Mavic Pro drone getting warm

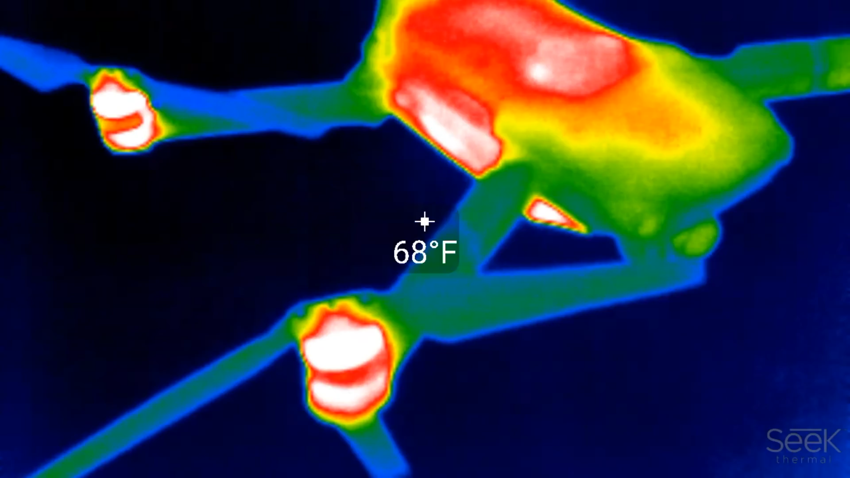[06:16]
On screen: spot 68°F
and then the bottom of the unit and
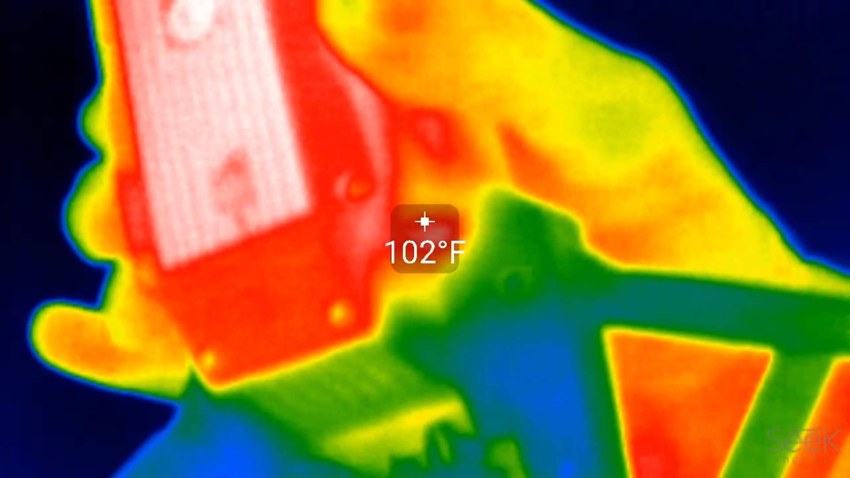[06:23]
On screen: spot 102°F
you probably can't see it in this video very well but there's some some ridges that can dissipate the heat I'm
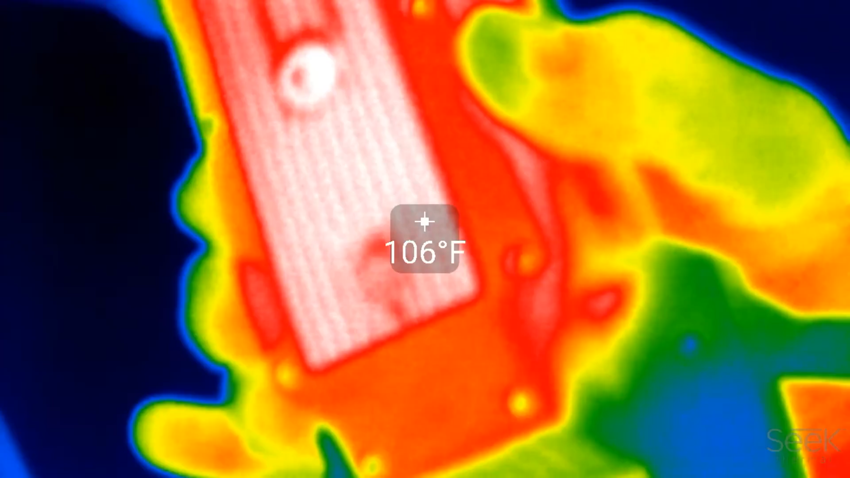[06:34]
On screen: spot 106°F
sure the electronics are mounted right on top of it so it gets rid some
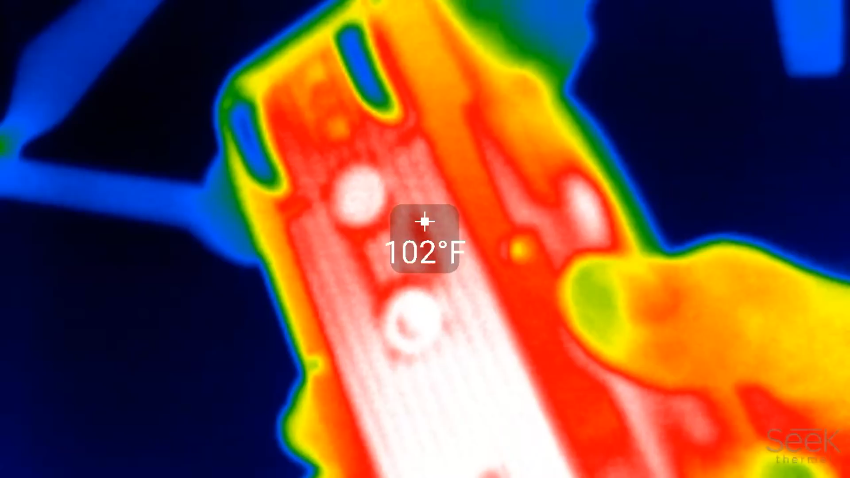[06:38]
On screen: spot 102°F
rid of some of the heat but yeah there you go
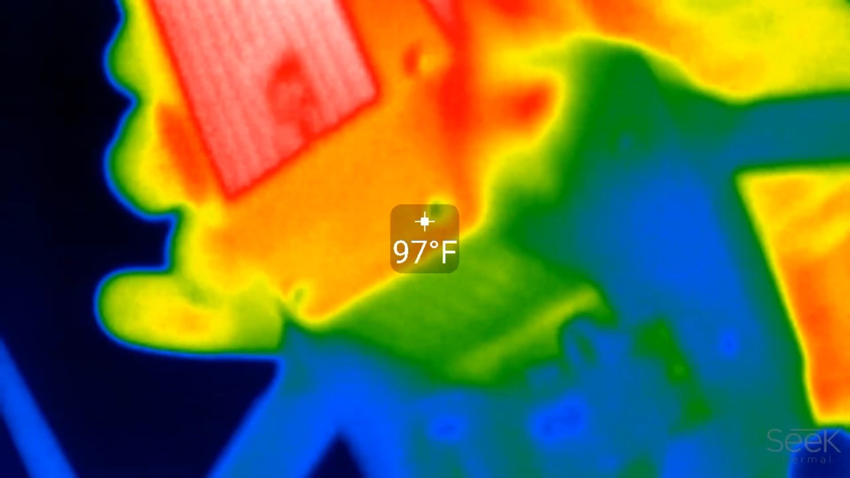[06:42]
On screen: spot 97°F
it gets pretty hot but again doesn't
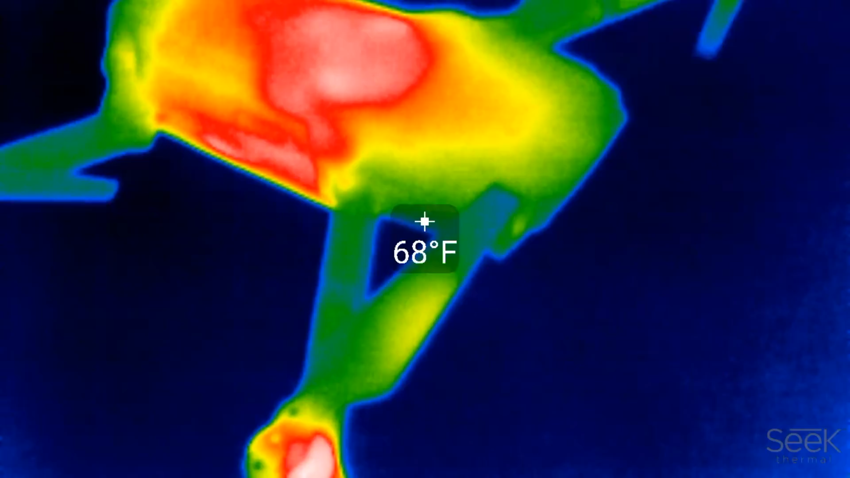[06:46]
On screen: spot 68°F
seem to overheat so that's a good thing so and again I let it hover